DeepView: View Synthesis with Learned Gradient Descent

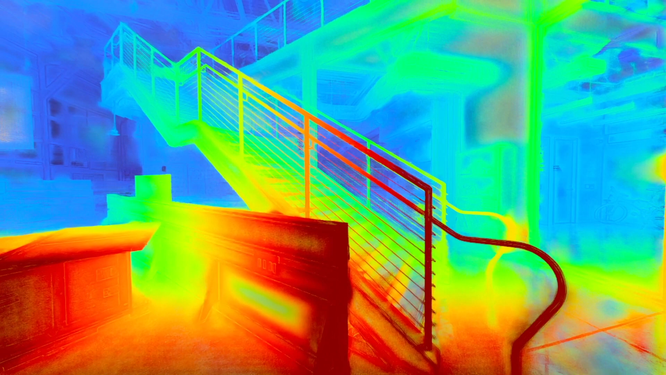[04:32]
Note in this scene how the reflection on the metallic table is placed on a far MPI plane.